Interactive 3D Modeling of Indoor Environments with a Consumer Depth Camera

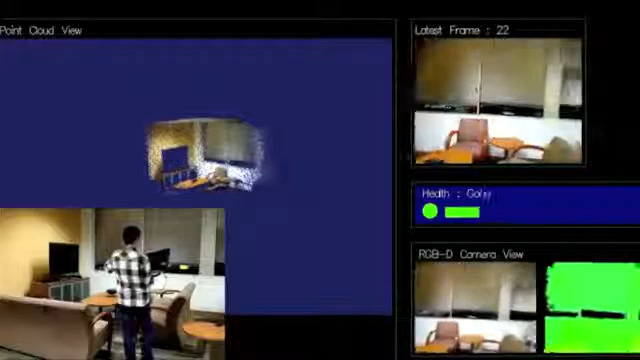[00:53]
The 3D position of the camera relative to previous frames is determined using image features as indicated by the red dot shown in the top right image.
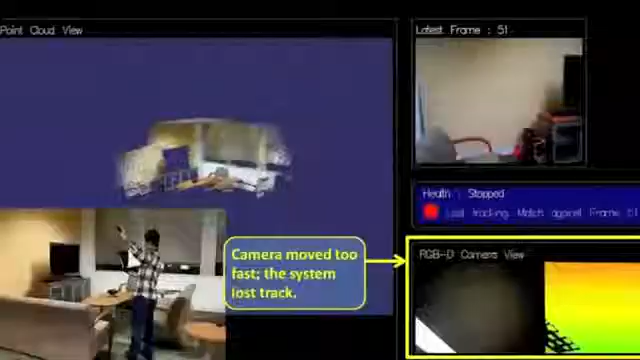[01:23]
that a typical reconstruction pipeline would not be able to connect it with the existing scene.
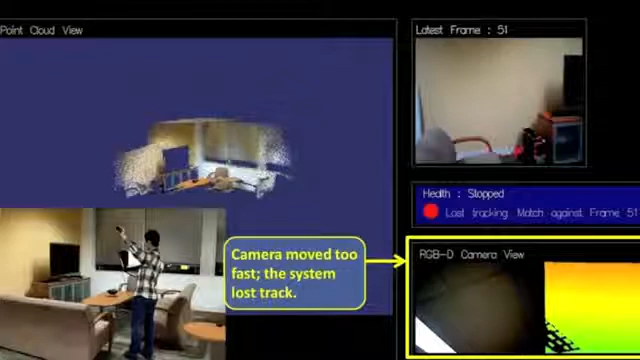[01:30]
In our interactive system, if this happens, a red light will turn on in the health bar and scanning is paused.
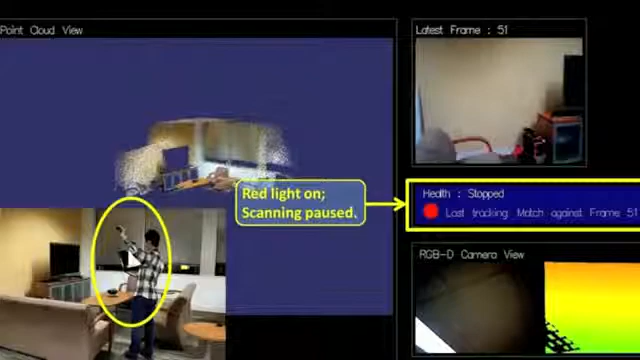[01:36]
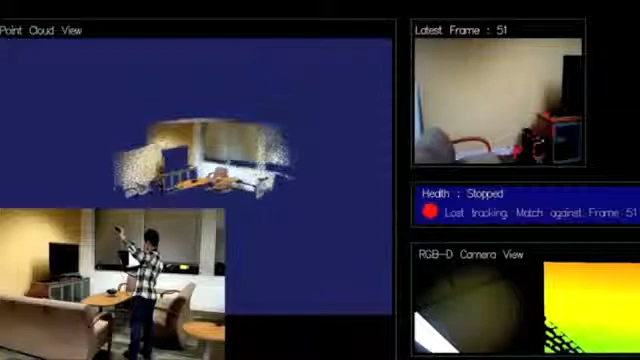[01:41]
The user can resume the scanning by directing the camera to capture a view similar to the last frame shown in the top right corner.
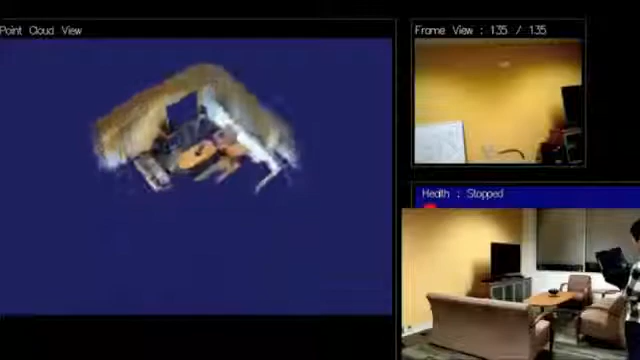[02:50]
The user can examine the current map, viewing it from any angle at any time.
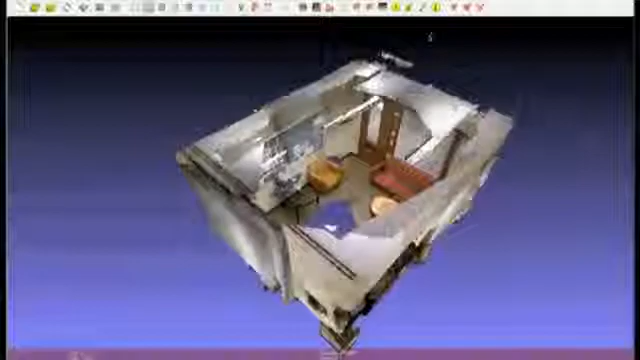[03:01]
Here is an example map captured with our system.
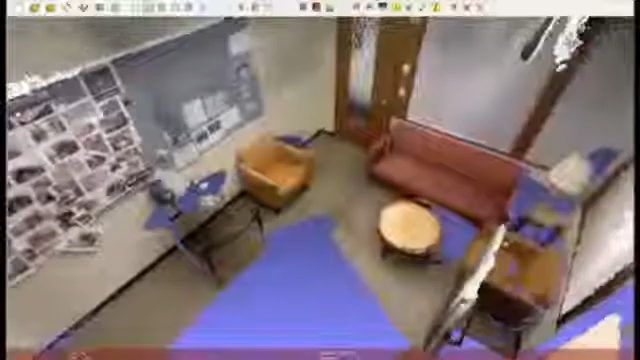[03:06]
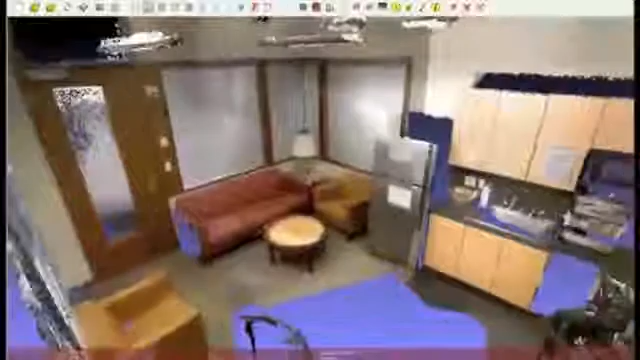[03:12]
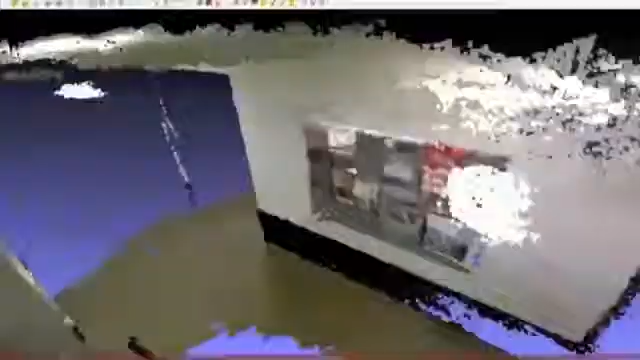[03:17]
Here is a second example of a larger map.